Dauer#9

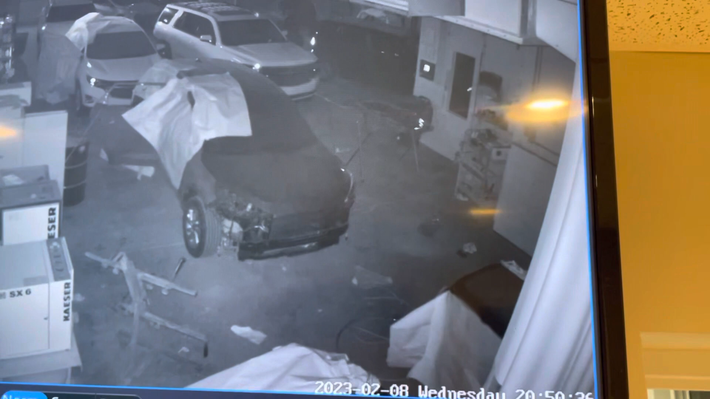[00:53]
for context there's nine o'clock ten o'clock it sits there for the entire I'll move to the next day here's 11 and 1109